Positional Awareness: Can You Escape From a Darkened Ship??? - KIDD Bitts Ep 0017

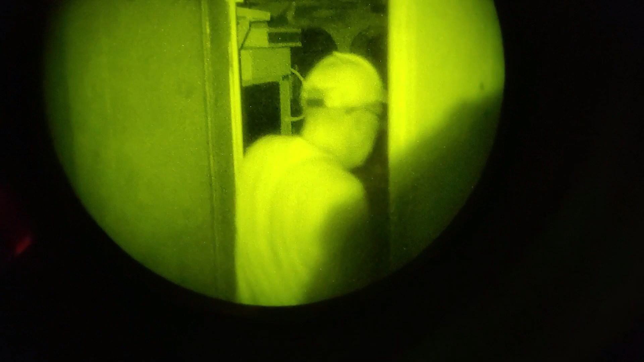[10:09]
Watertight combing. Table. Where's the chair? Here's the chair.
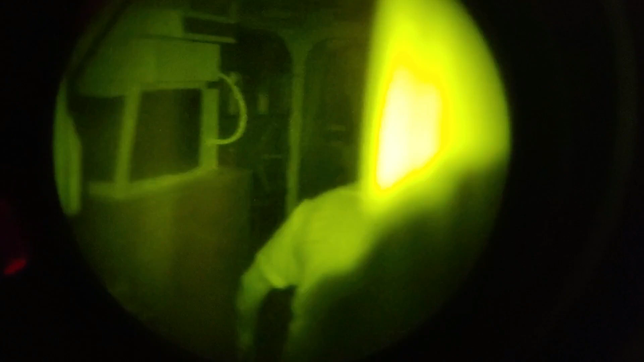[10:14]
And... The next table. And the next chair. Should be a door. Yep. Combing.
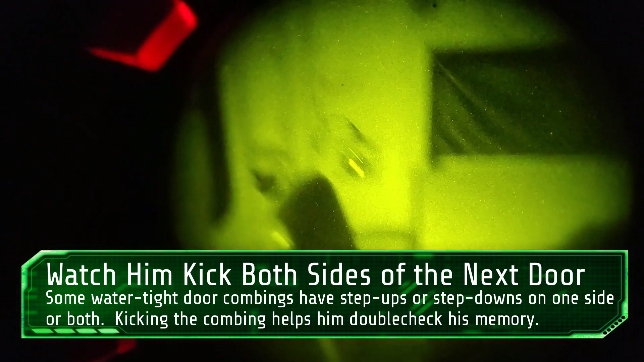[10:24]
Ow. Moving up and over.
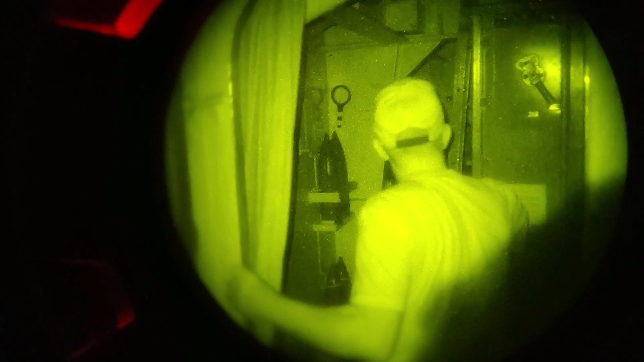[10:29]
Mount 50. One's handling room. There's a...
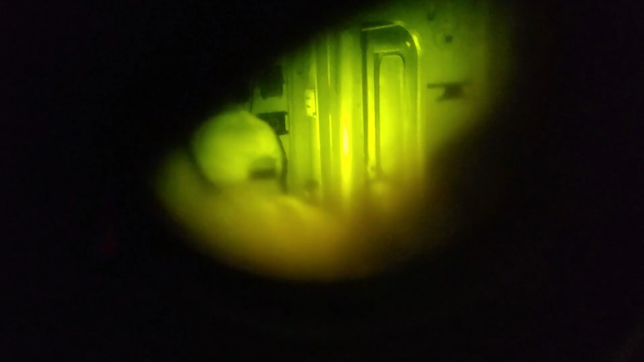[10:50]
There it is. Incidentally for those... Ship geeks who are watching...
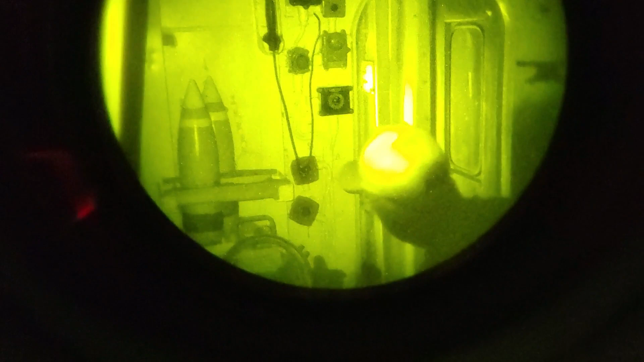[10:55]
This little see-through... Cover for the hoist... Came to me...
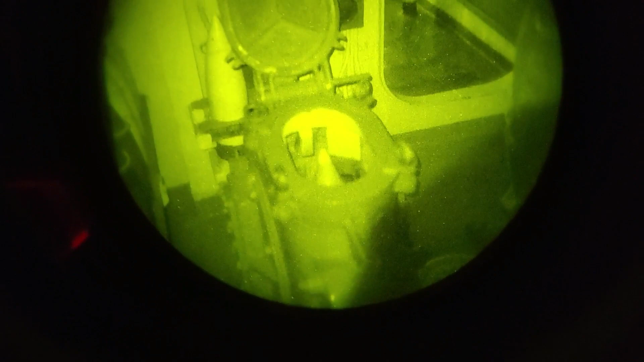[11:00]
Via Ryan Szymanski... And Paul Cora... When they were both at the Taney. Stepping through...
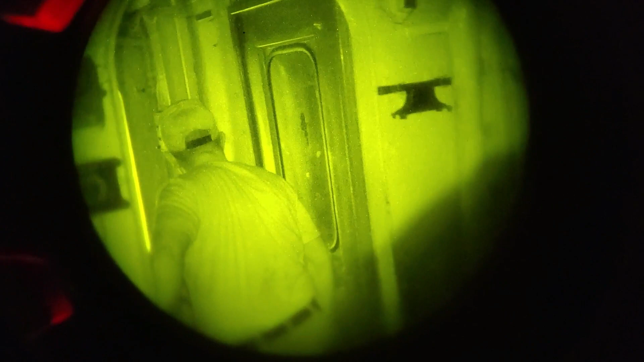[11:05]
Watertight... Into... The chief's area.
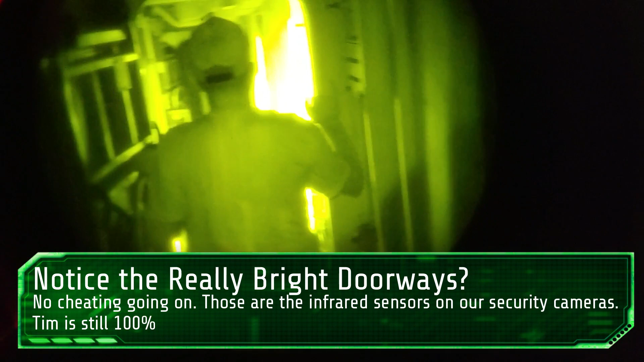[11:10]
There's the hatch for officers. And another watertight. And... Officers country. There's a ladder going up... Into 52's handling room.
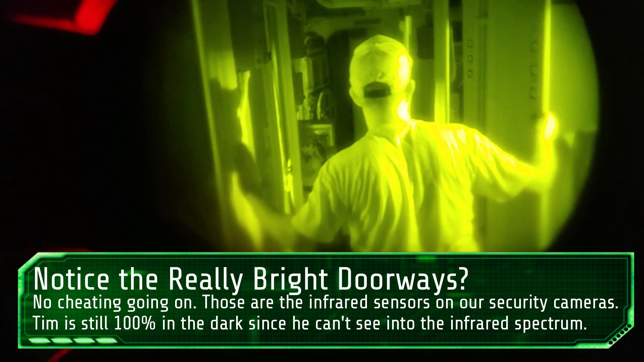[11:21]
And...
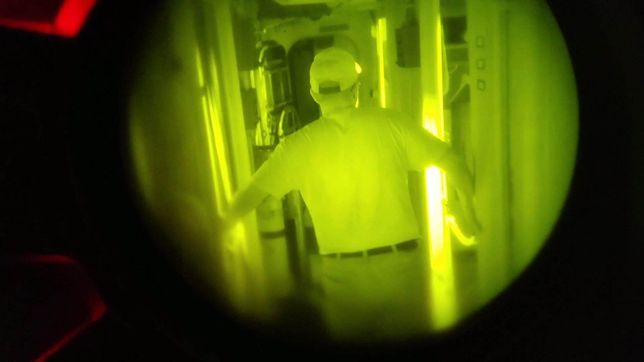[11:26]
Second set of state rooms. I should be coming up on the bubbler. Oh, here's the fire extinguisher.
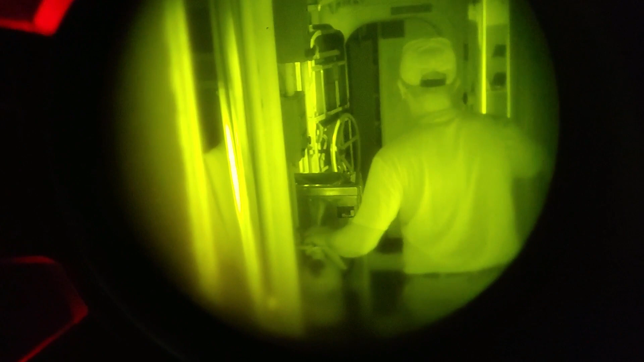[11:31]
If we had a fire... I could actually see. There's the bubbler.
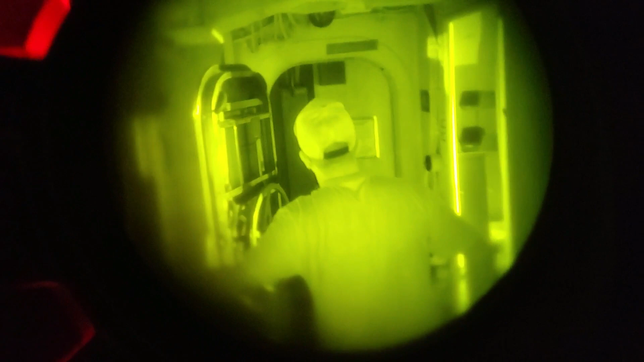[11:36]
Looking for... There's the hatch.
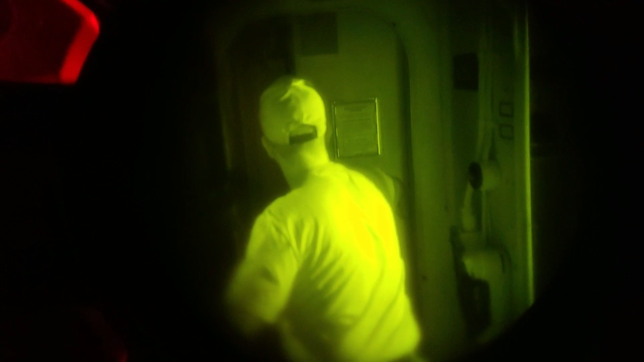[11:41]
For the combing. There's the combing. Alright.
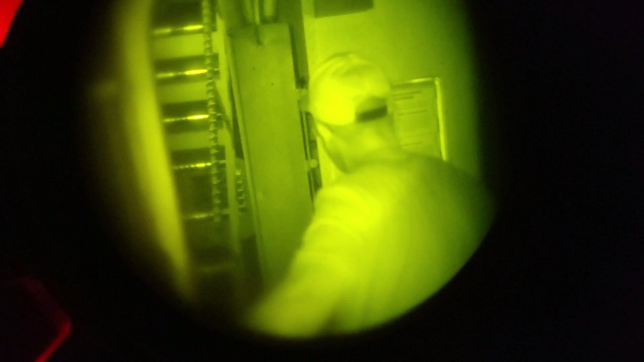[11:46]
And there should be a wall... In front of me. There we go. Electrical box.
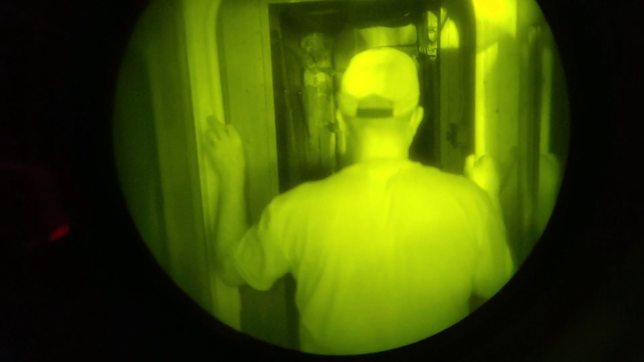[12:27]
That is not something supernatural. Our recording... Our timer is just off.
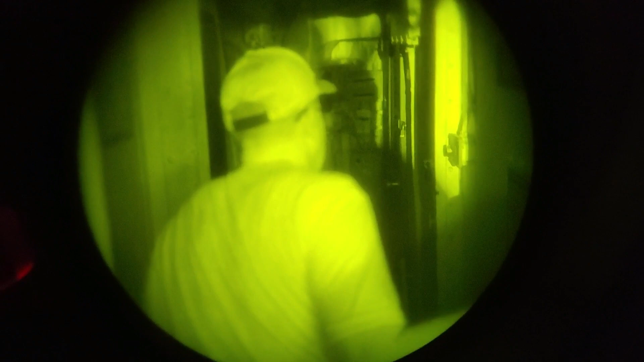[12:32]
There's a watertight combing right here... By the... Small arms locker.
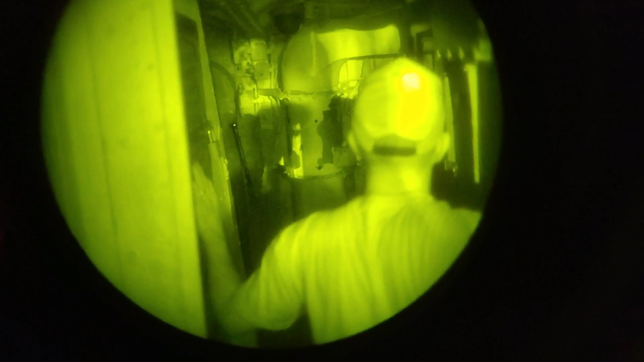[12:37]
There should be...
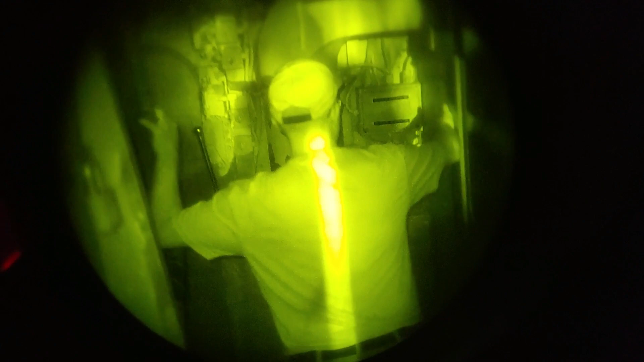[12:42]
A fan motor. There it is. All right.
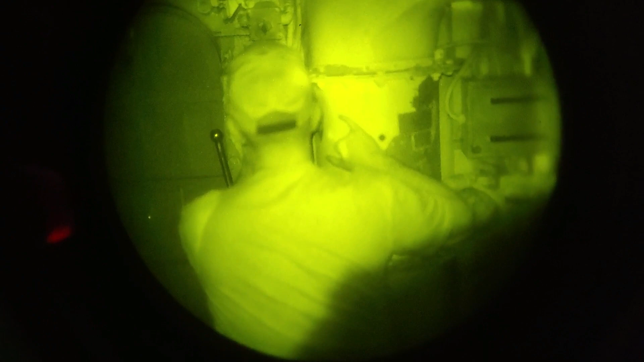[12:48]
Which means... Oh. Electrical switches... And... The...